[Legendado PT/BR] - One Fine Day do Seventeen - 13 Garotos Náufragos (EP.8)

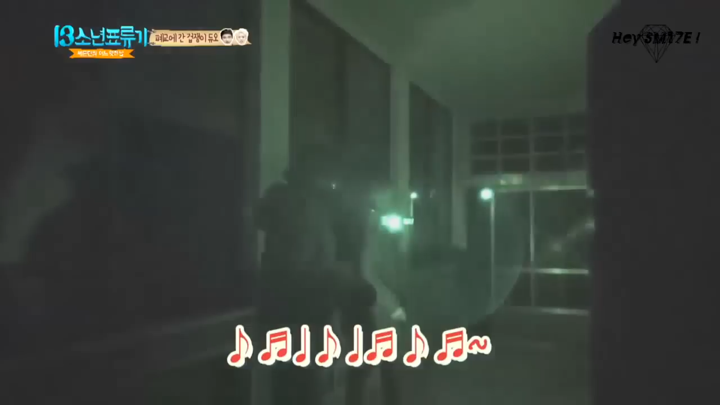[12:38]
야, 여기 불 켜봐, 형. 이거 불 안 켜지나? 안 켜질 것 같은데. 폐교를, 폐교. 아!
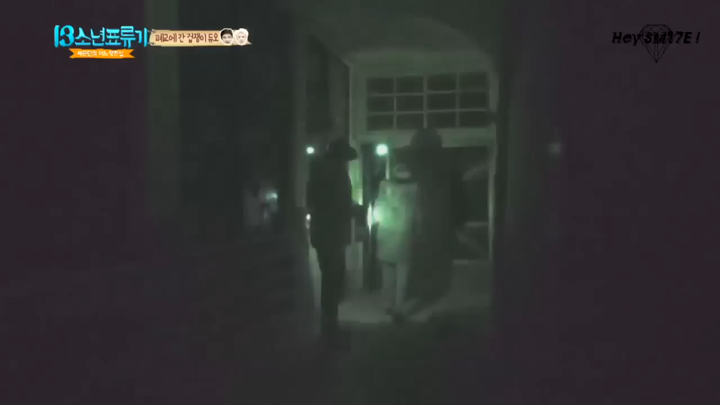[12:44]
형, 조심해. 문 조심히 열어봐. 아, 진짜 스크림, 아. 아, 쟤 불 좀 비춰봐, 불 좀.
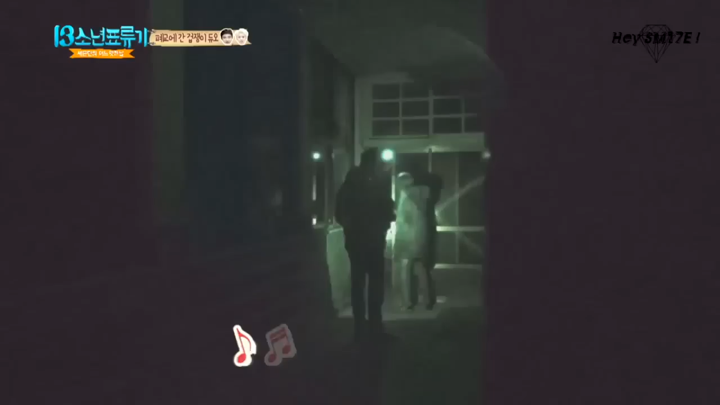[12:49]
들어와. 아! 아! 문 여기 있어! 아.
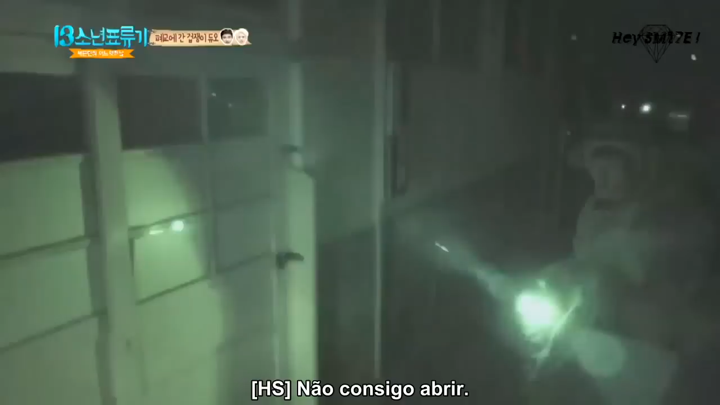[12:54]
문 여기 있어! 문 여기 있어! 아, 네가 열어줘! 같이 열어줘! 아 진짜 제발...
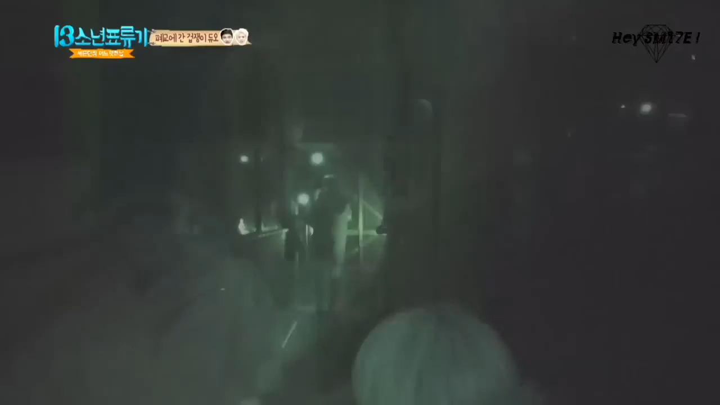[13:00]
아! 닫아봐 열어봐!
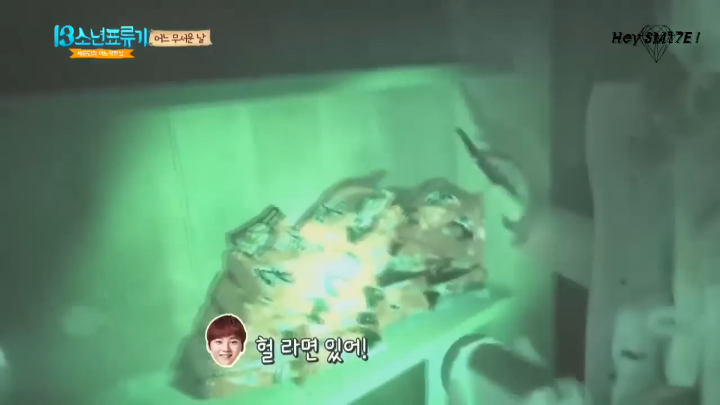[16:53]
고기 있어. 고기. 야 형. 어 도쿄봐. 불이 없나? 고기다!
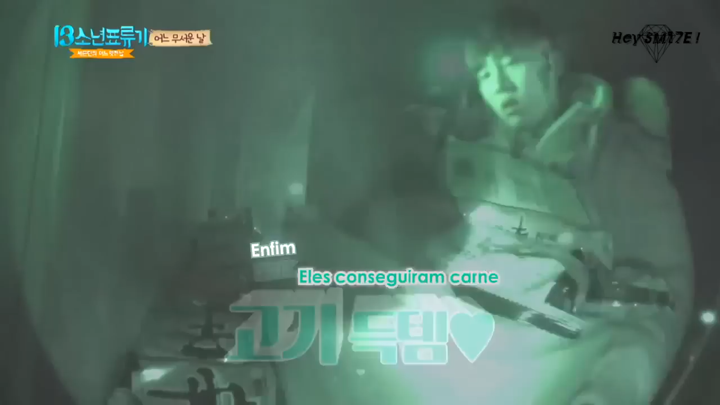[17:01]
다 가져가야 돼 이거. 아 가방은 뭐 없냐?